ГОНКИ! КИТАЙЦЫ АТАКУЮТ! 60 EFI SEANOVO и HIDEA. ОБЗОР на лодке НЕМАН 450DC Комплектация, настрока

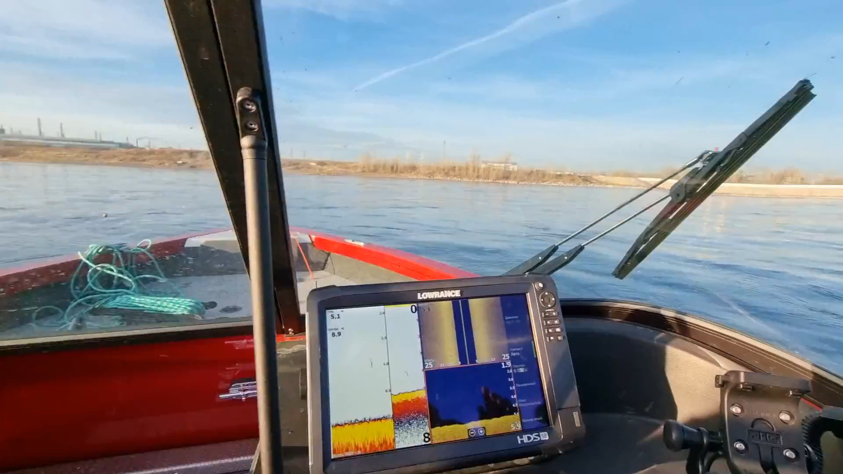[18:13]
Забыли снять, как Неман выскакивает. Видите, у него какая просадка по корме. Потому что лодка короткая.
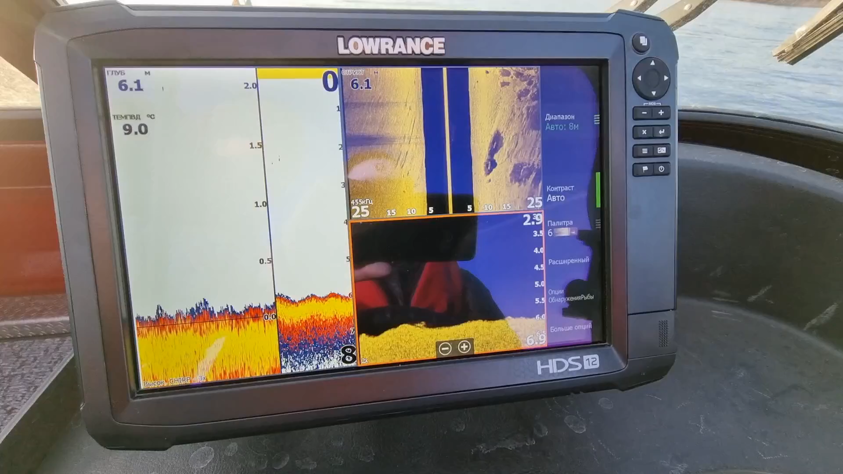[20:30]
On screen: water 9.0°C
Скалы под водой. Я вот хочу прям посмотреть те места, где я рыбачил. Там вот прям в одном месте есть скалы очень сильно торчат. Так, Женя, ладно, снимай, пока так я проеду немножко.
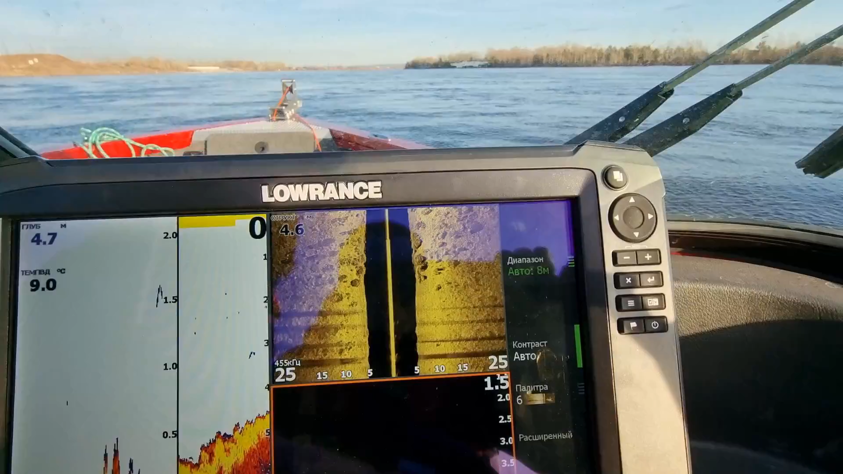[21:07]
On screen: depth 4.7 m, water 9.0°C
Угу. Вот рыба. Вот рыба, да-да-да. Вот рыбу показывает.
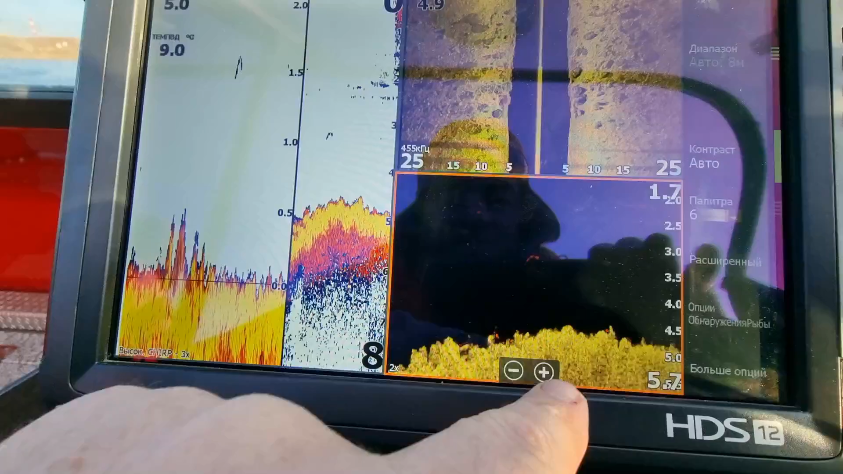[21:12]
On screen: water 9.0°C
Угу. И глубина у нас 5 метров получается в этом месте.
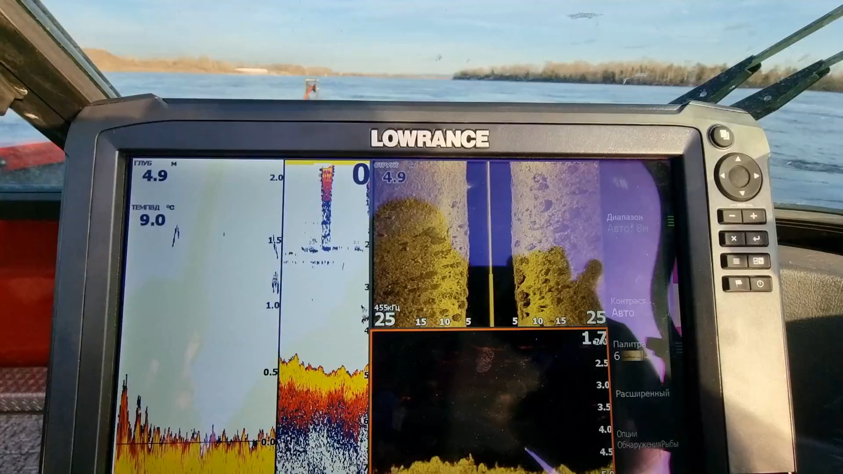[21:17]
On screen: depth 4.9 m, water 9.0°C
Сейчас мы пройдем. Тут должен быть или подъем, или наоборот. Подъем, по-моему, должен
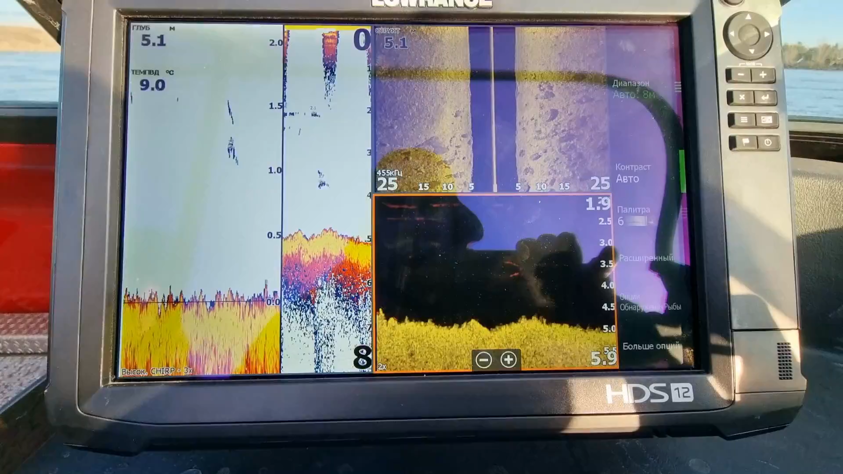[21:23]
On screen: depth 5.1 m, water 9.0°C
быть.
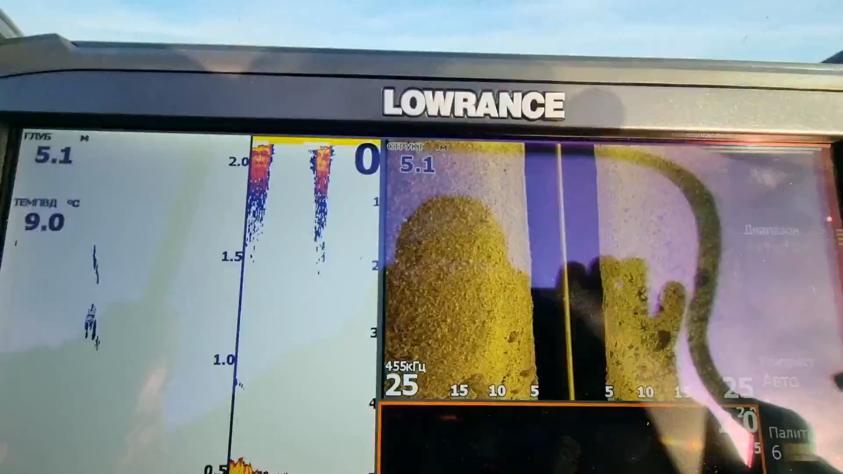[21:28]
On screen: depth 5.1 m, water 9.0°C
Вот интересно дно посмотреть. Вот камни кончились. Сейчас, по-моему, они еще должны быть там ниже.
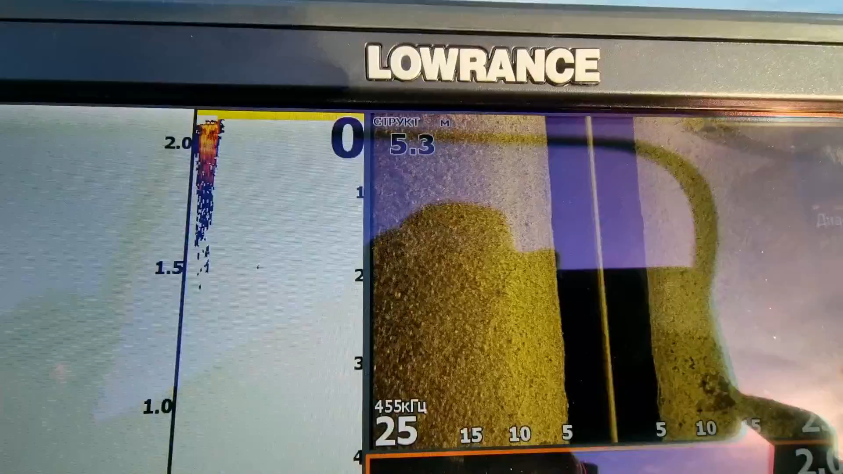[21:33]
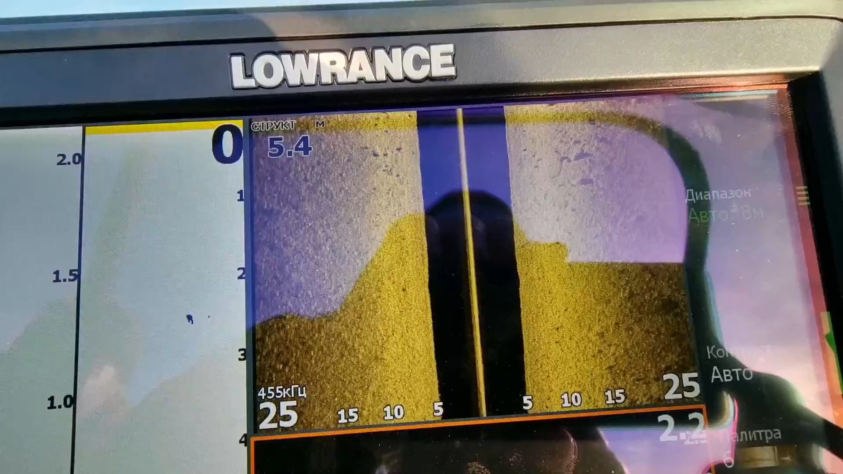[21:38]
On screen: depth 5.4 m
Нету.
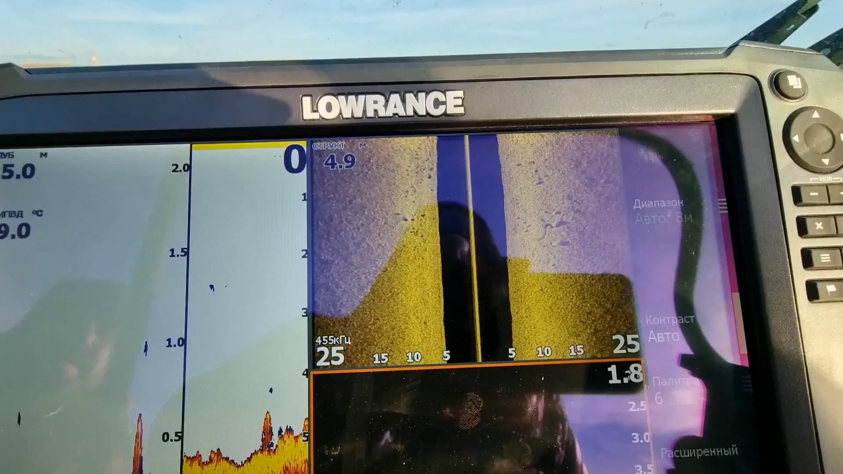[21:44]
Ну, мы к тому берегу чуть-чуть уходим, поэтому, может быть, камни вот там.
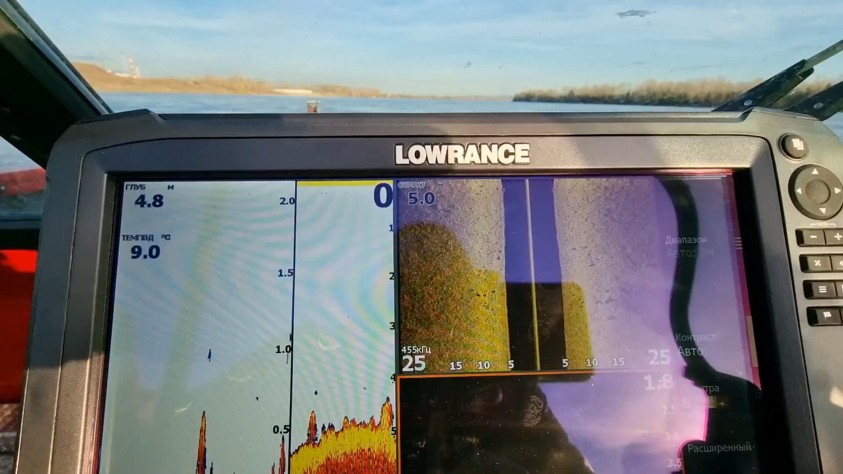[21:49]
On screen: depth 4.8 m, water 9.0°C
Не-не, я вот как раз хожу, рыбачу. Вот к вопросу, нужен ли эхолот на Енисее для ловли хариуса?
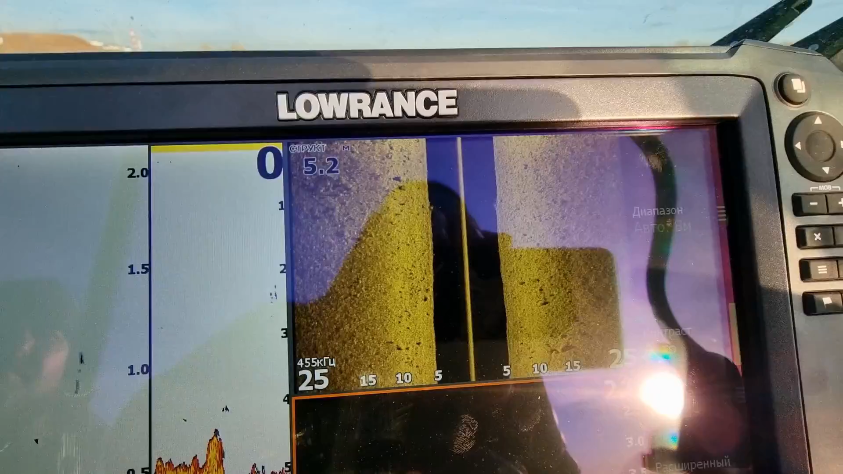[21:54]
Вот смотрите, как хорошо видно.
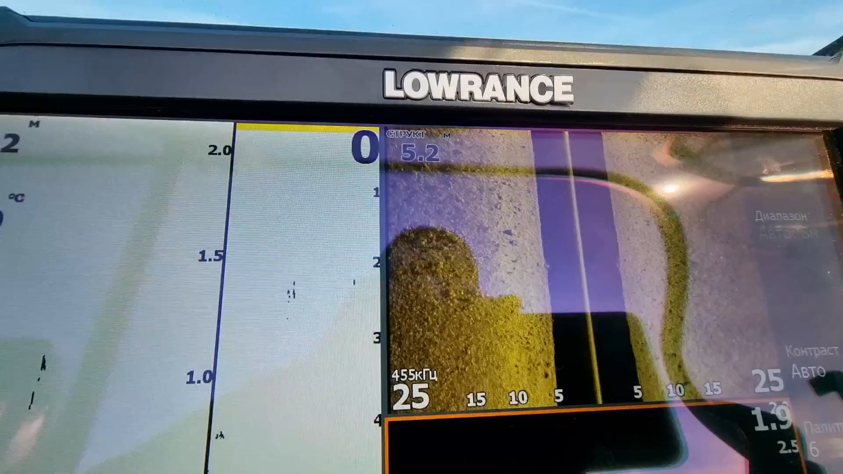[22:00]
Это каменная гряда выходит из дна.
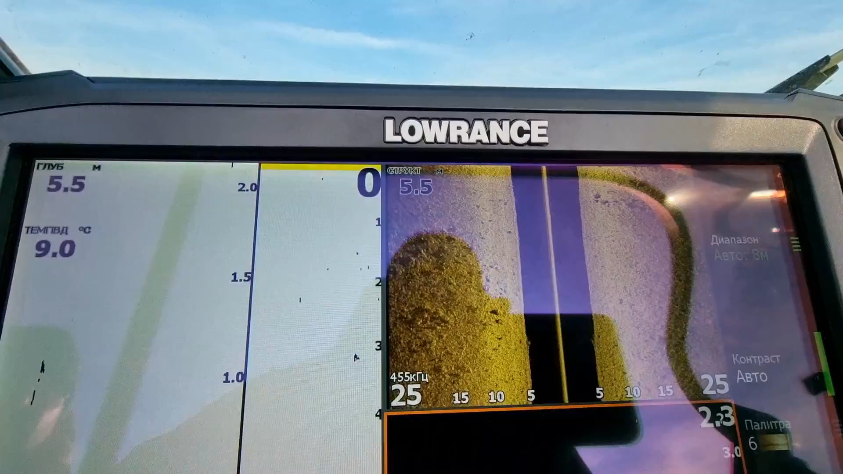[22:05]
On screen: depth 5.5 m, water 9.0°C
То есть, это большие валуны, здоровые, как раз в которых стоит крупная рыба, крупный хариус.
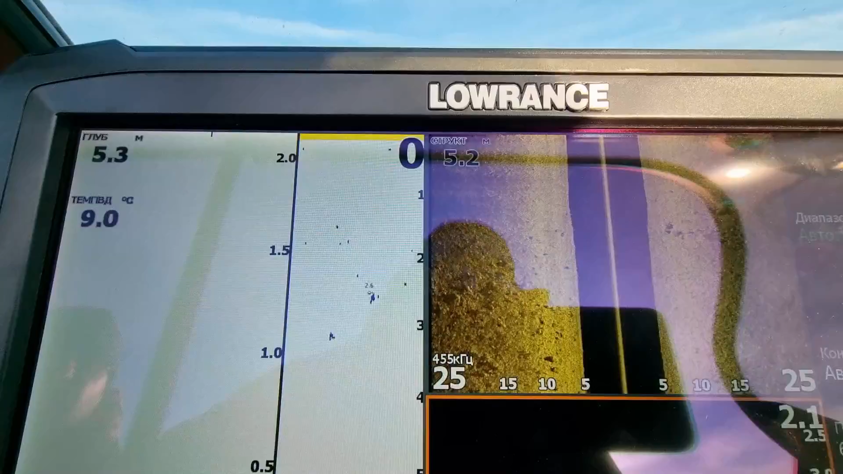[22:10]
On screen: depth 5.3 m, water 9.0°C
Вот у меня в этом месте все поклевки именно крупной рыбы.